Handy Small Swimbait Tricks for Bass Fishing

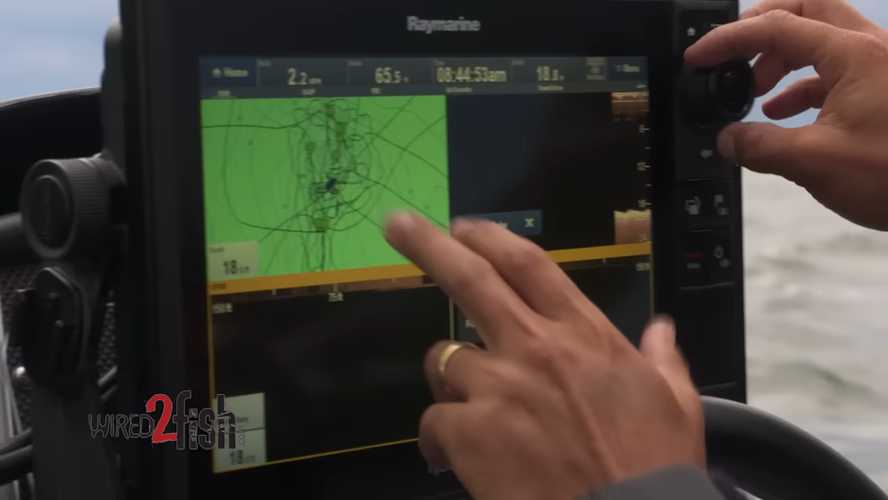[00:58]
I know exactly what, you know, where I need to be to start making these casts. And then I've got the down vision that shows exactly what's going on under me.
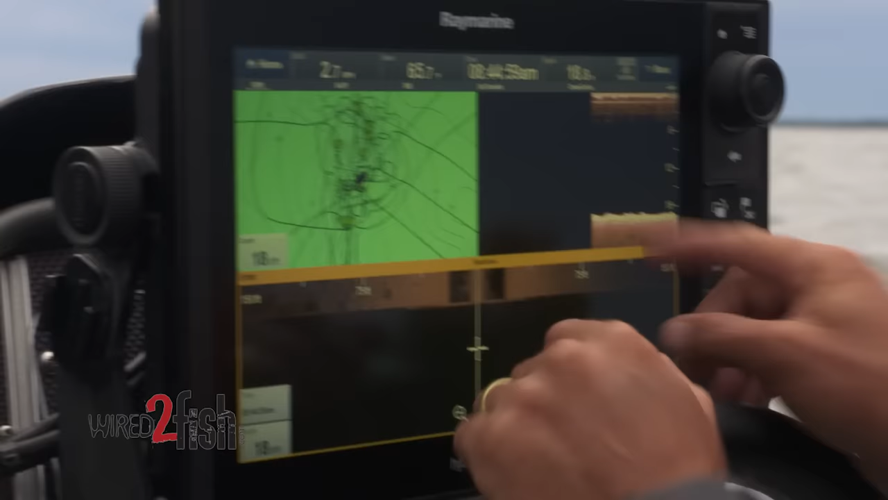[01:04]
And then my side vision, 150 feet to the left, 150 feet to the right. Basically what I'm looking for are these hard rock lines right here.
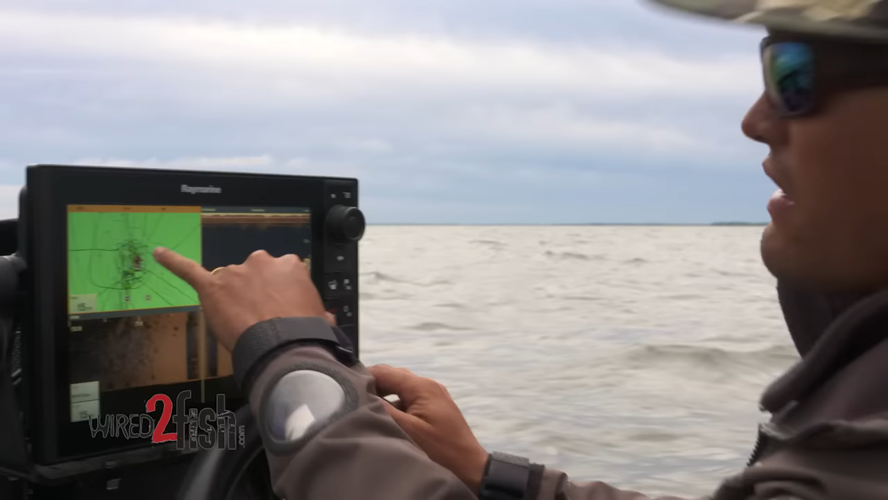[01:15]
As you can see, I've got waypoints all along this left side. Those big chunky rocks are the absolute deal.
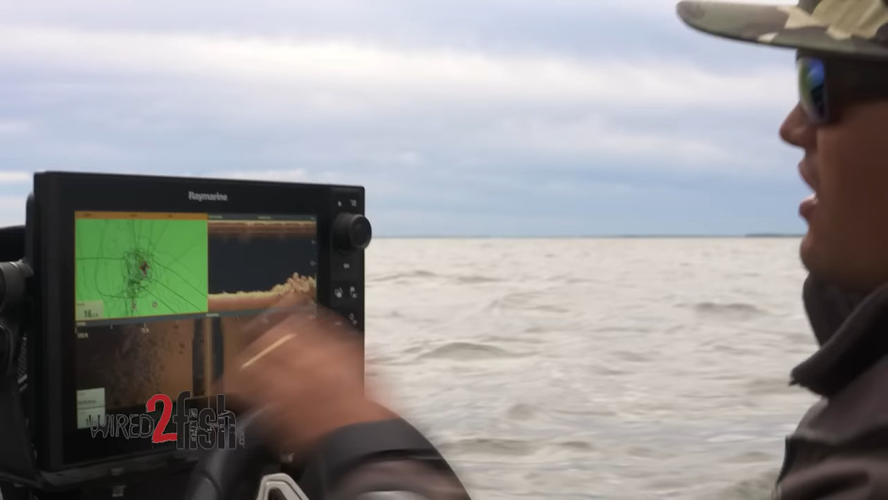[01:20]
Especially if they're isolated. You see a patch of isolated boulders here, off to the left and off to the right.
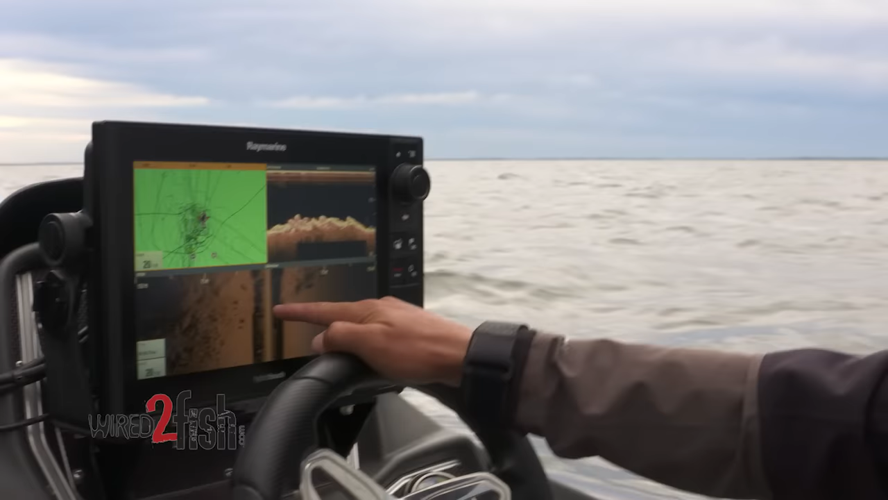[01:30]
If you can imagine, the boat is dead center here. There's a high spot I can see right here off my map. It's to the left, and it's just a nice little slope. You can see it clear as day. It's just a point that sticks out.
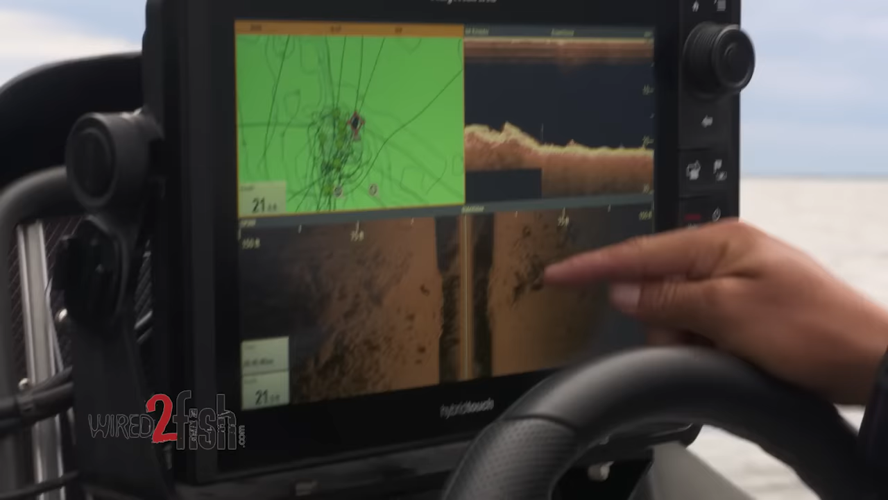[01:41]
This is gonna be a high percentage area. It's basically an underwater point. You can see it.
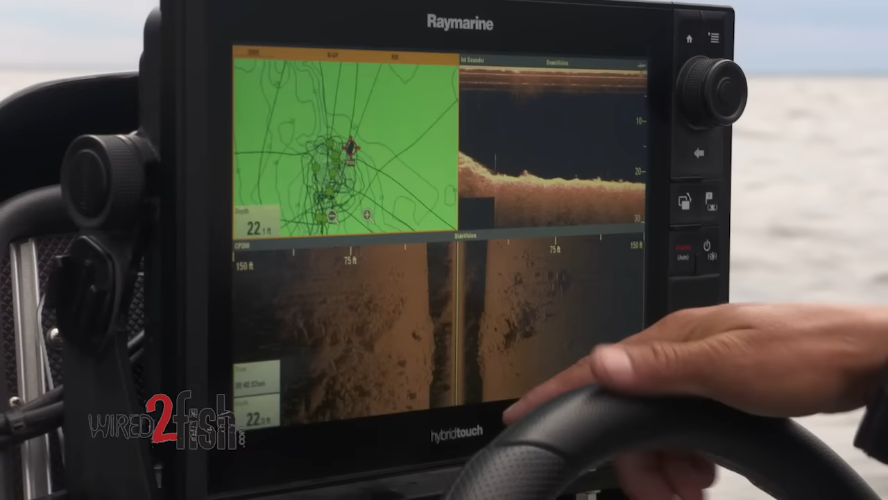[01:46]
On screen: depth 22 ft
We just went over the top of it, basically cut it in half. That's gonna be a high percentage area. That's the end of a rock pile, and that's what these big smallmouth like.
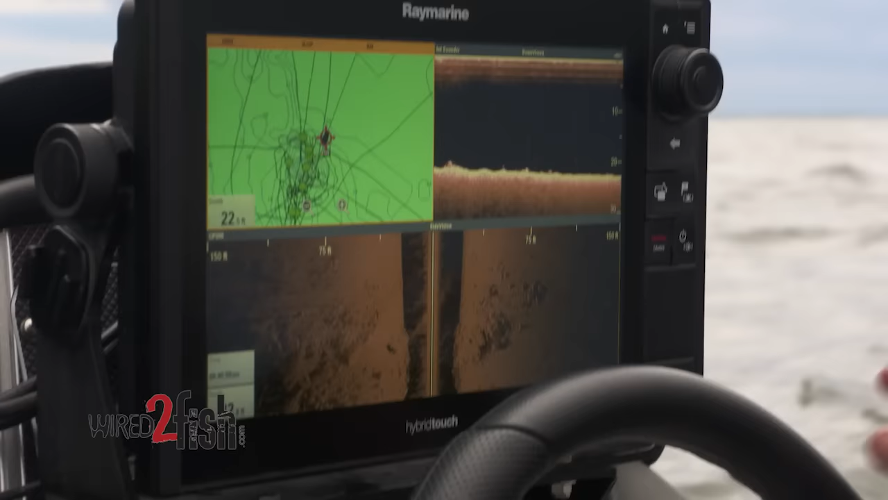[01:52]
Look, I'm already graphing a couple fish here down beneath the boat. And these smallmouth, especially this time of year, you know, they just move around on these rock piles, and that's what we're trying to do, is intersect all these fish out here.
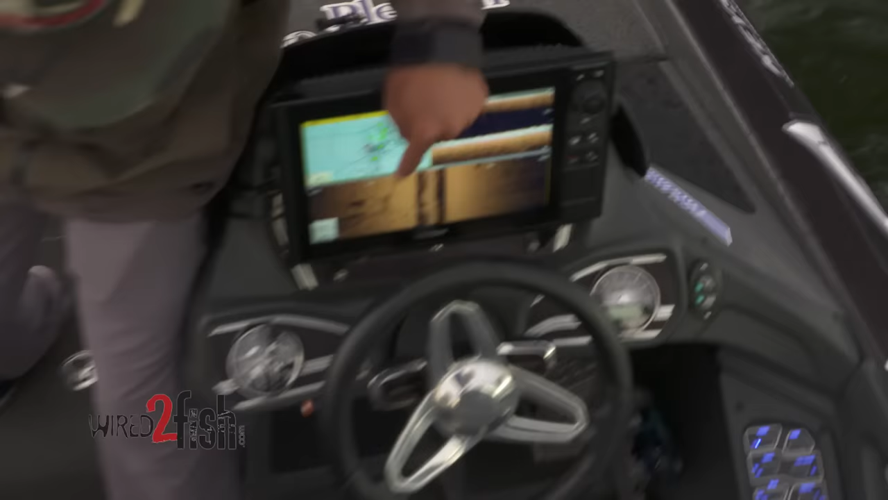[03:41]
There's a big rock point right there, and that's what I'm gonna try to target, 75 feet to the left of the boat, so I'm gonna make a 75-foot cast, and I know I'm right on it.
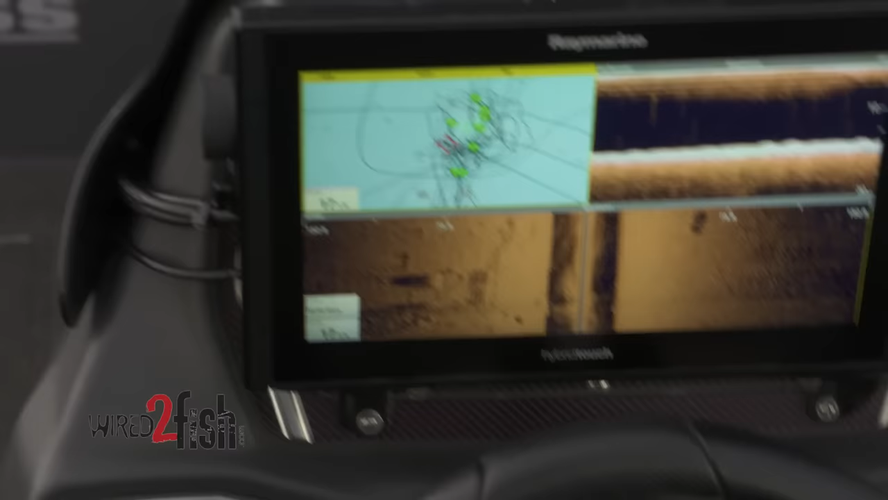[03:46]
It's 75 feet to the left,